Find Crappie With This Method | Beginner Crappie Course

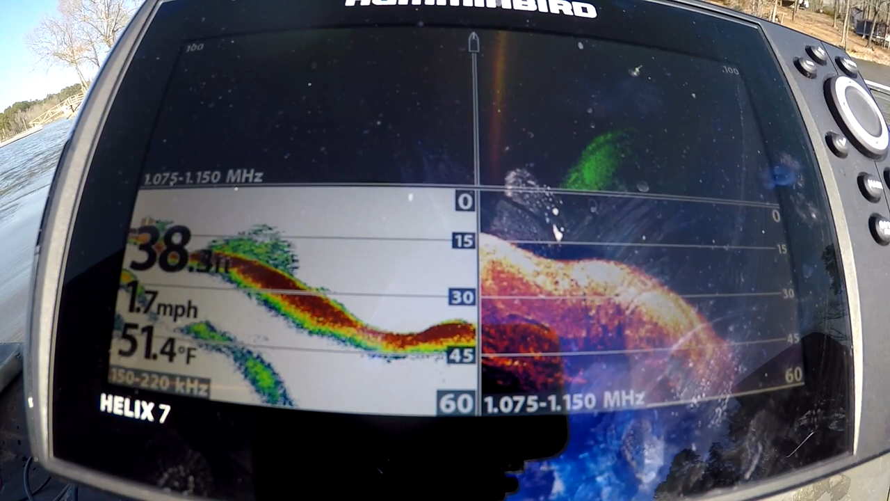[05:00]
On screen: water 51.4°F, speed 1.7 mph
see fish on it or not if it's in the correct depth you can't fish it
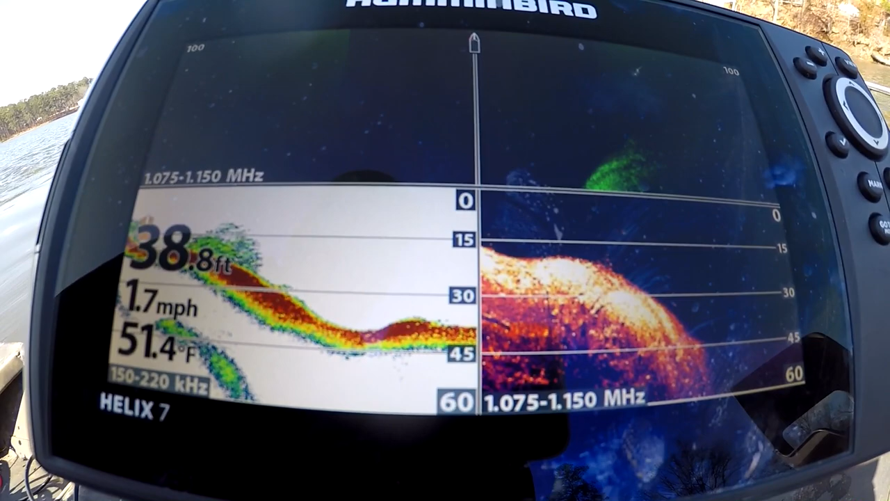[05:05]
On screen: depth 38.8 ft, water 51.4°F, speed 1.7 mph
so i'm over all right so i'm gonna go over with down scan one more time
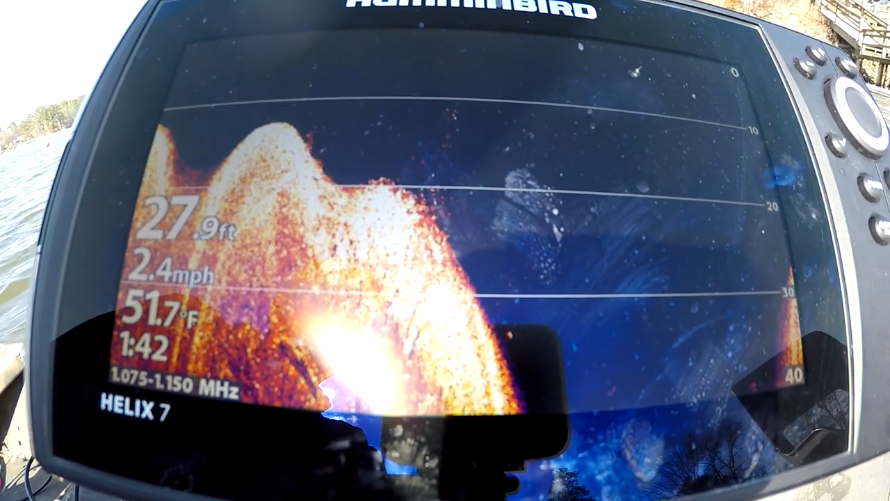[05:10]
On screen: depth 27.9 ft, water 51.7°F, speed 2.4 mph
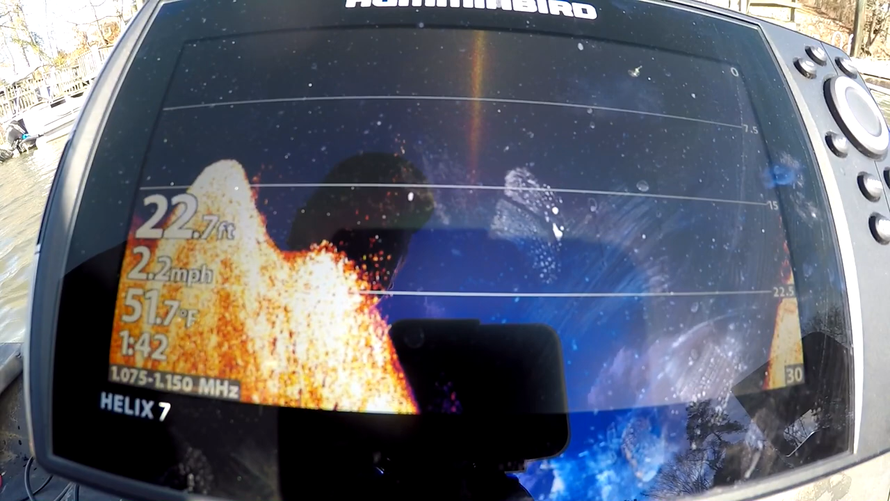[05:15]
On screen: depth 22.7 ft, water 51.7°F, speed 2.2 mph
then when i turn around i'll go back over to the side just so you can get a clear picture
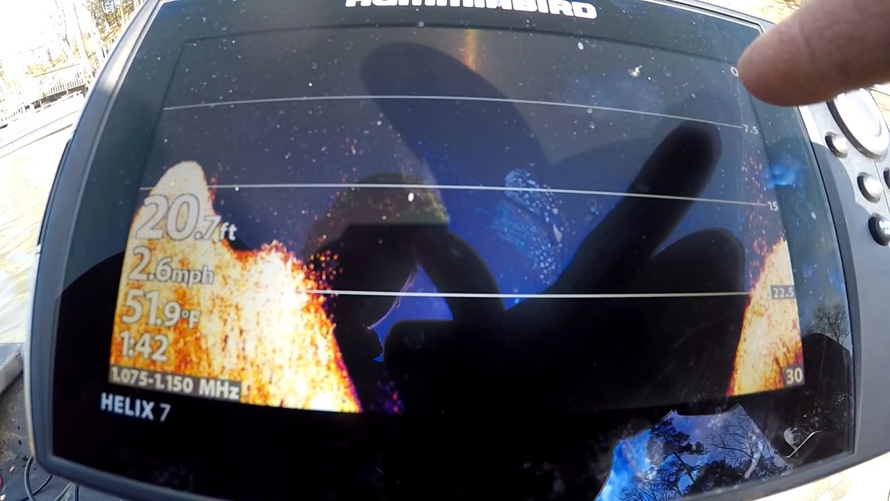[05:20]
On screen: depth 20.7 ft, water 51.9°F, speed 2.6 mph
i see that all this right here is where my boat went over but every single one of these dots right here is the
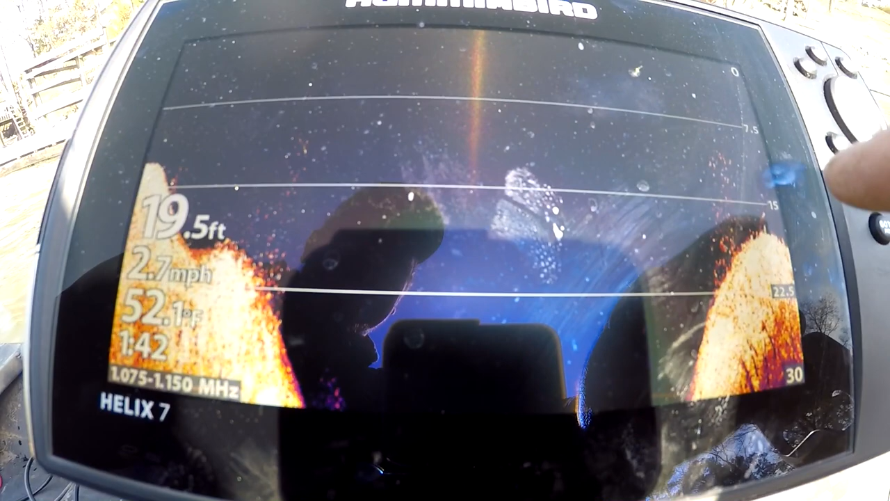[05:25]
On screen: depth 19.5 ft, water 52.1°F, speed 2.7 mph
bright dots you see how the other stuff in the in the brush pile doesn't look as bright
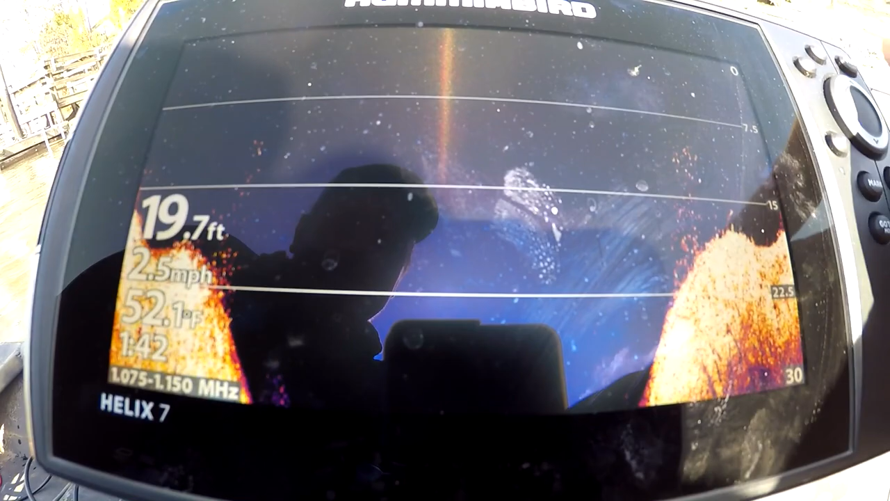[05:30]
On screen: depth 19.7 ft, water 52.1°F, speed 2.5 mph
if you look on 2d you can actually see the arches that time because
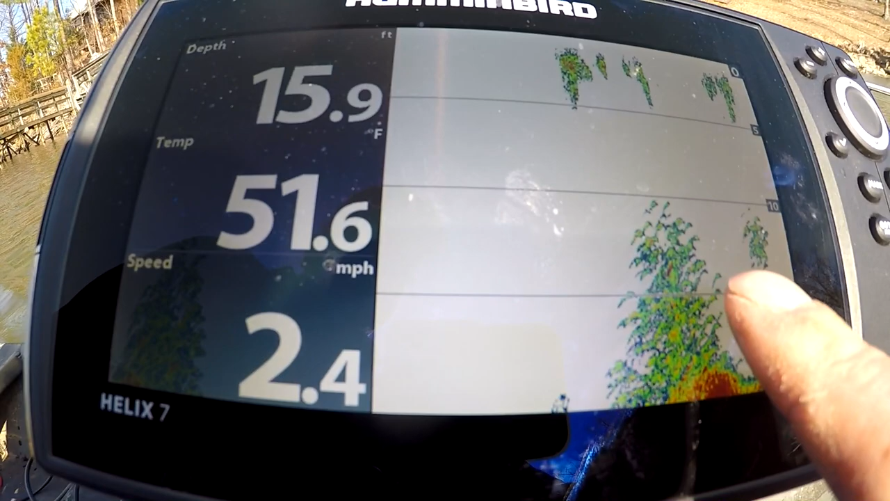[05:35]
On screen: depth 15.9 ft, water 51.6°F, speed 2.4 mph
i went a little bit slower but every little arch right there and that brush pile is stacked
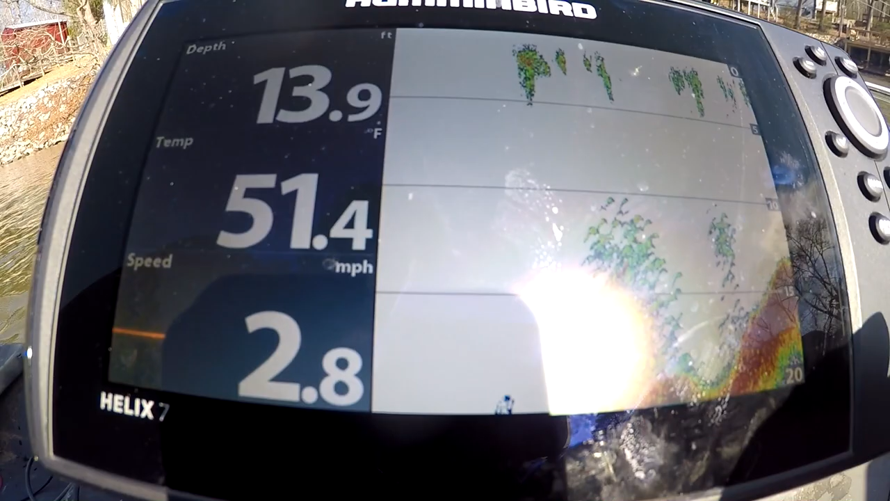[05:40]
On screen: depth 13.9 ft, water 51.4°F, speed 2.8 mph
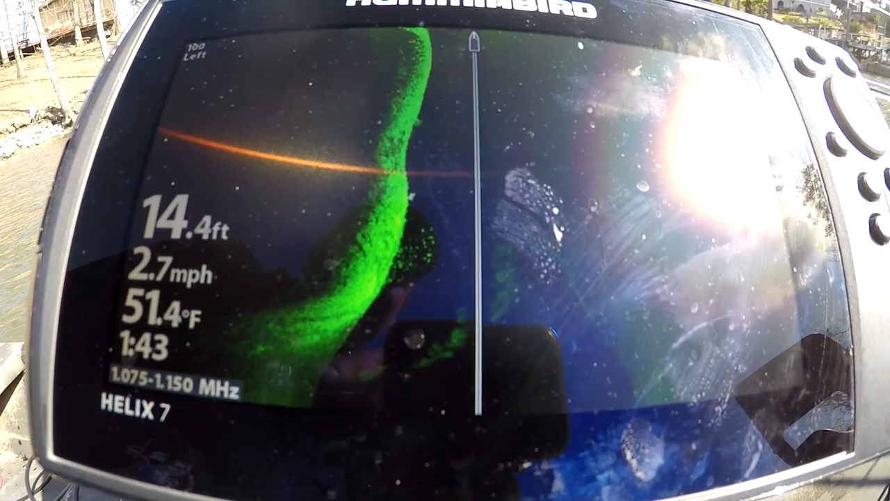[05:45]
On screen: depth 14.4 ft, water 51.4°F, speed 2.7 mph
so now let's do side scan all right i'm gonna zoom in on side
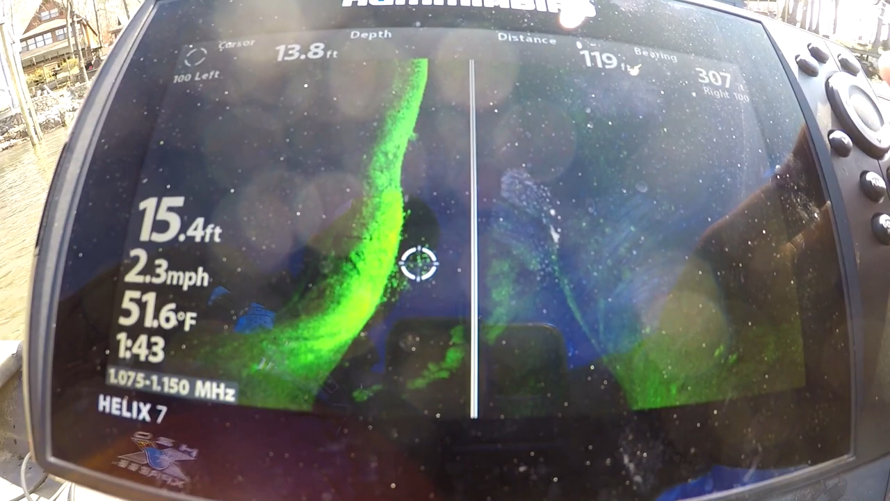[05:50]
On screen: water 51.6°F, speed 2.3 mph
that's what crappy looked like on side scan
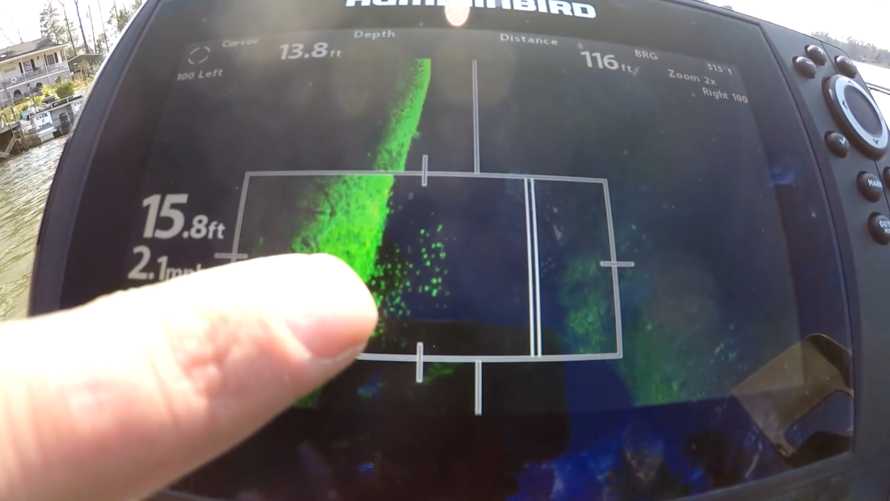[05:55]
On screen: depth 15.8 ft
every one of those right there is crappy that place is stacked